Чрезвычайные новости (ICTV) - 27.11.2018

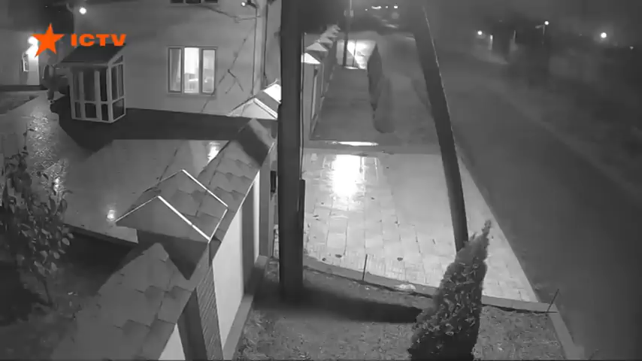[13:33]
Полювання на людину просто на подвір'ї будинку. В таке було б неможливо повірити, якби не камери відеонагляду. Не мов загнаний звір, жертва намагається вибратися зі смертельної пастки. Але марно. Адже розправа відбувається у домоволодінні самого ж моторошного мисливця. А він, на секундочку, заступник керівника внутрішньої безпеки адміністрації морських портів,
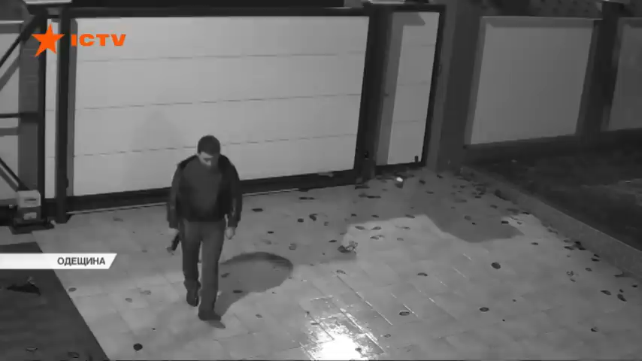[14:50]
У свою живу мішень Корольов розрядив цілих дві обойми. І Володимир давно був би мертвим, якби через надмірну дозу алкоголю в крові збройний чиновник виявився не надто влучним.
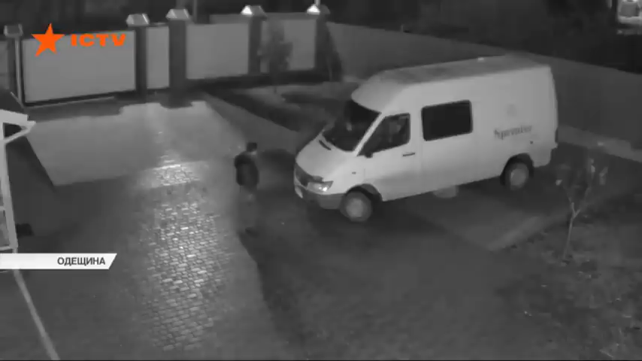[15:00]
Жертва змогла заскочити у свій автомобіль та навіть спробувала втекти. Відомо, агонія і життя спасти свою життя були више болівих пороків.
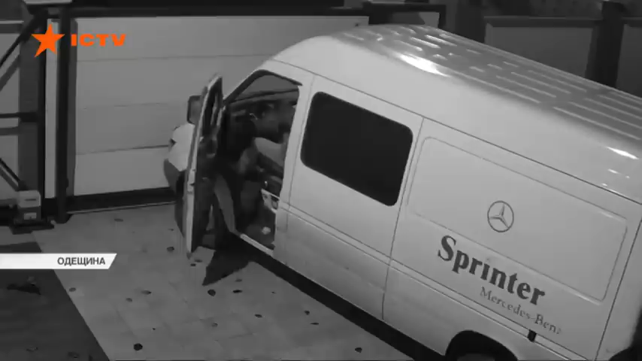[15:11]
Але високий мур так просто не здолати. Невідомий помічник Корольова витягує скребавленого Володимира з машини, і тортури тривають вже у будинку. Після чого непритомне скалічне тіло охоронці
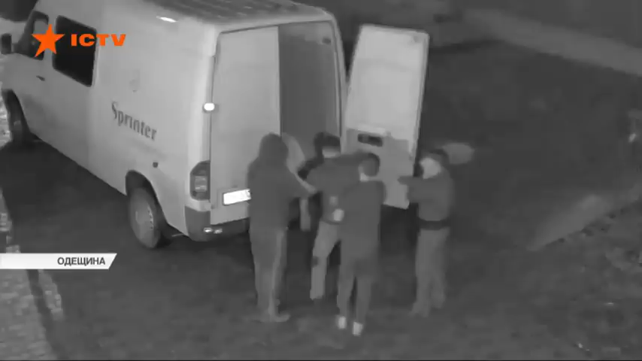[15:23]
закидають у багажник авто і беруться змивати сліди крові та збирати гільзи.